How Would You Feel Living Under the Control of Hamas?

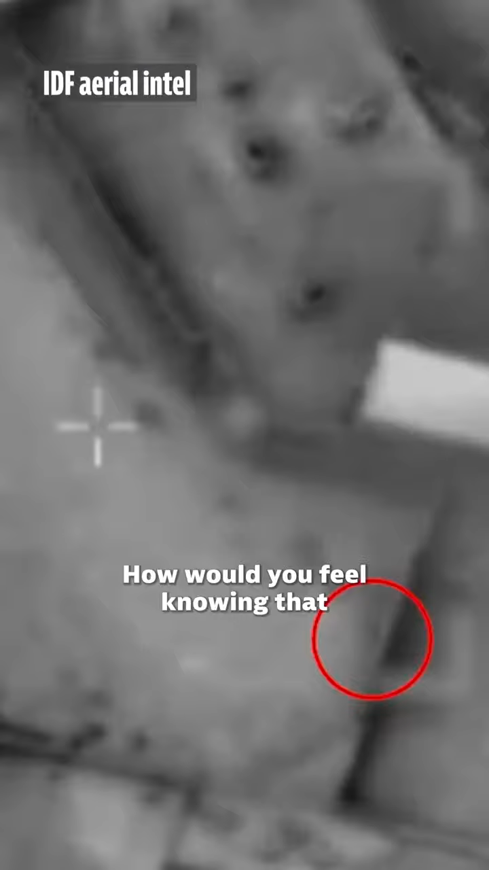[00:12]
How would you feel knowing that next to the swings and slides
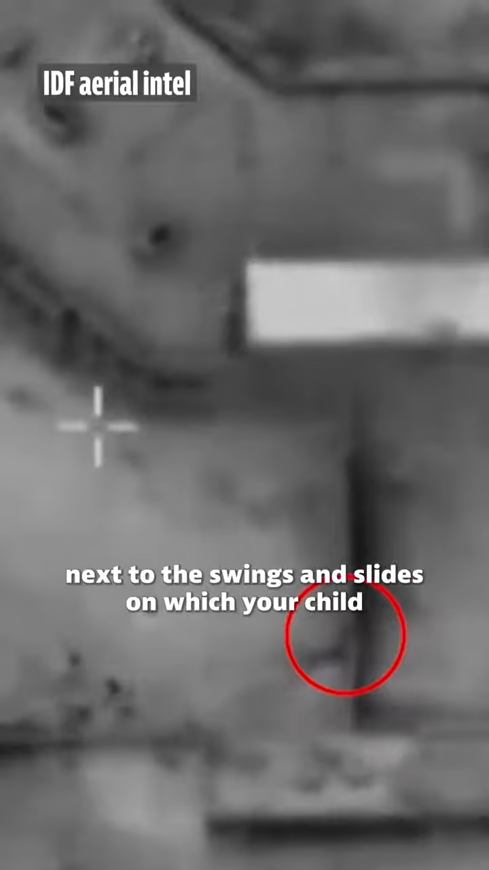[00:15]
on which your child regularly plays on there is a rocket launch pad?